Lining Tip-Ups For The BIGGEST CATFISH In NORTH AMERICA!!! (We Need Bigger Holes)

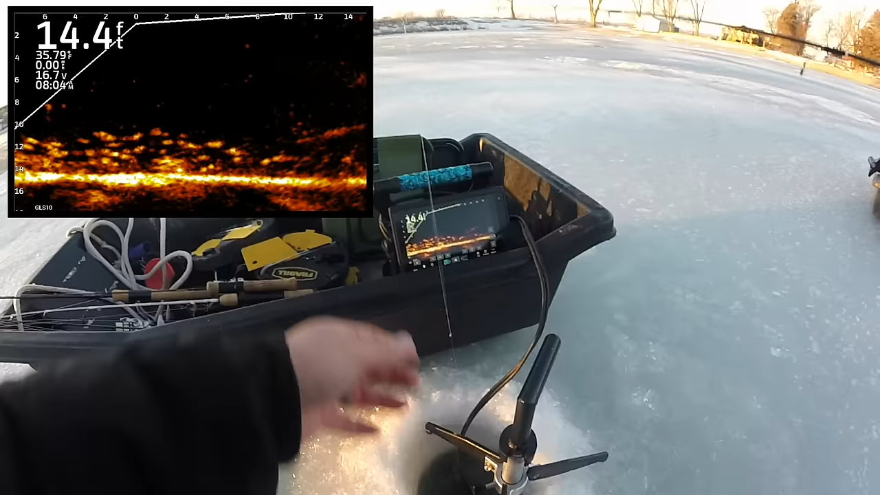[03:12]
On screen: depth 14.4 ft
My lure might be a little bit too big for the crappies, but there's, yeah, there's a lot.
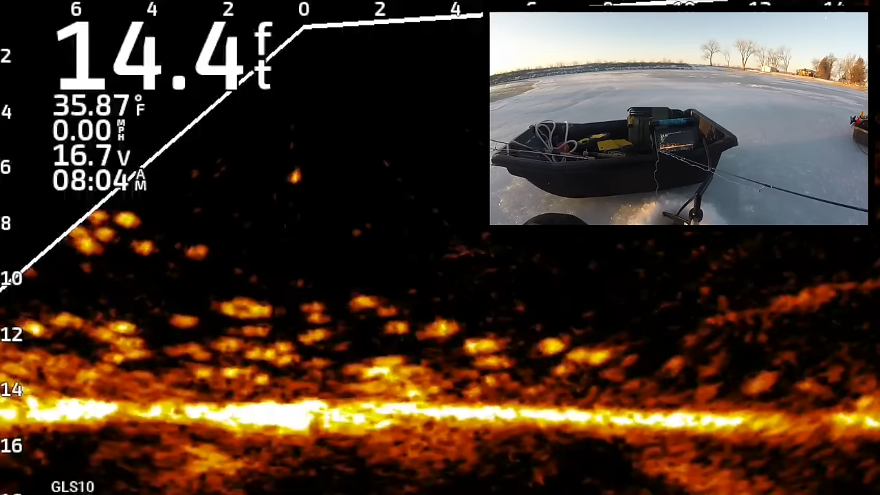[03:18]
On screen: depth 14.4 ft, water 35.87°F, speed 0.00 mph
It's a lot of bait down there, Jordan.
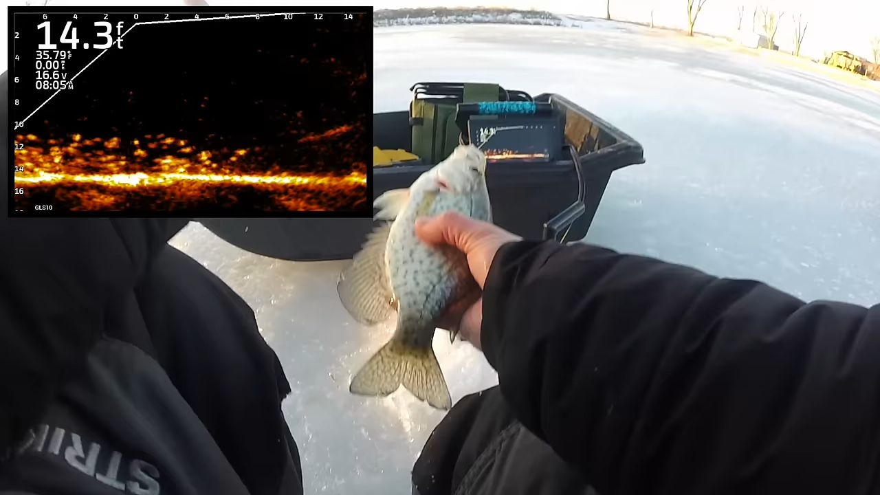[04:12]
On screen: depth 14.3 ft
And as you can see on the screen, there's plenty of crappies in here.